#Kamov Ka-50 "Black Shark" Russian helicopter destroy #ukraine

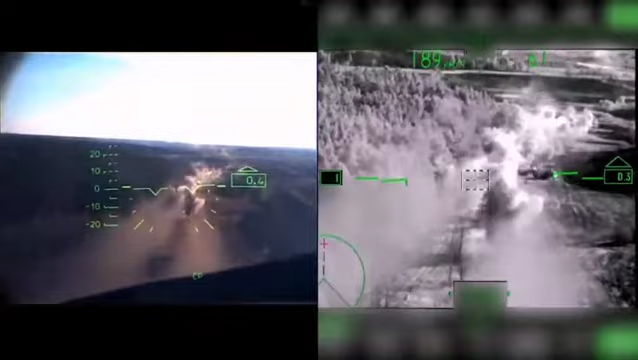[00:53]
866. I'm ready. I'm working on him. I'm working with maximum damage.